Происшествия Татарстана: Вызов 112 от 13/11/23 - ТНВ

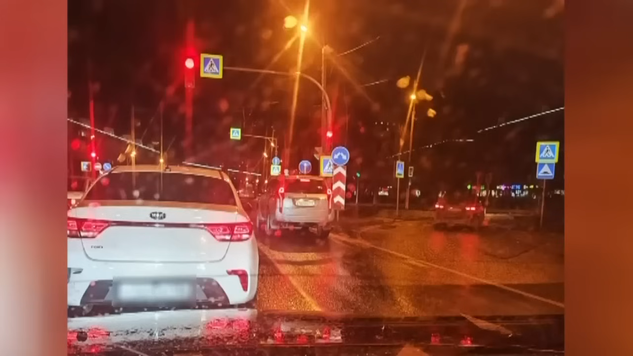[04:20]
40-летний мужчина друг за другом совершил 4 ДТП В трех из них пострадали люди Установлено,